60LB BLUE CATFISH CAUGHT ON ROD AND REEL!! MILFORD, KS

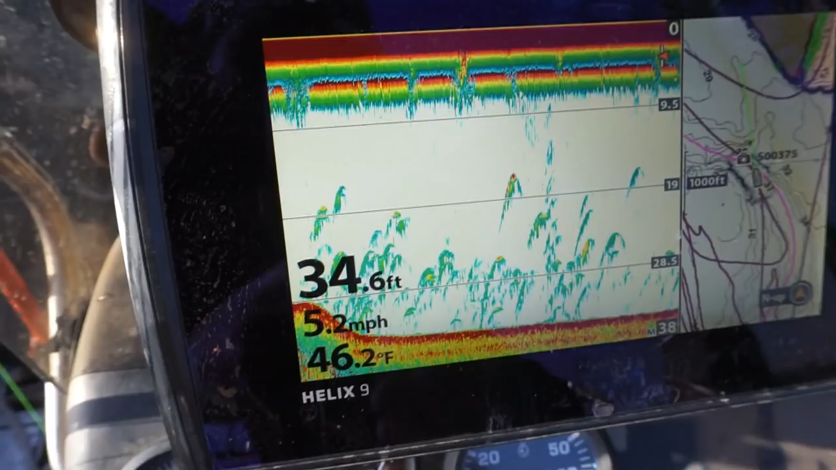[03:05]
On screen: depth 34.6 ft, water 46.2°F, speed 5.2 mph
and then you get this on side image i think you can't see them real well i mean there's one right there oh
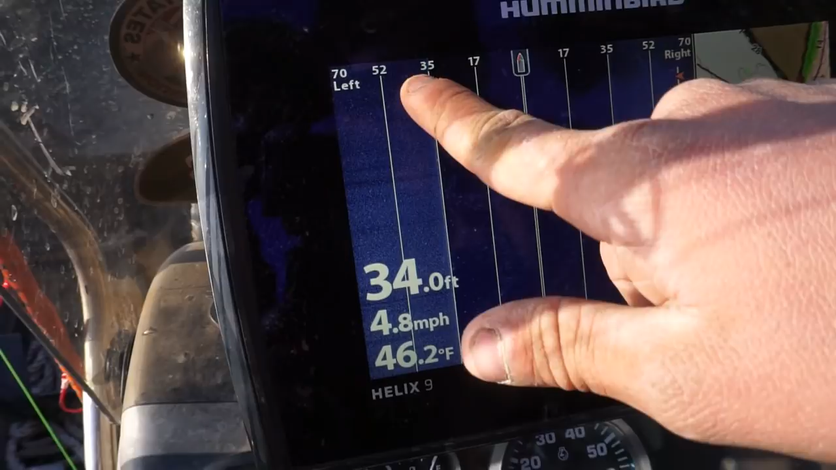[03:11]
On screen: depth 34.0 ft, water 46.2°F, speed 4.8 mph
i see their little white dots the speed creeps it is well jake here cutting up some bait get it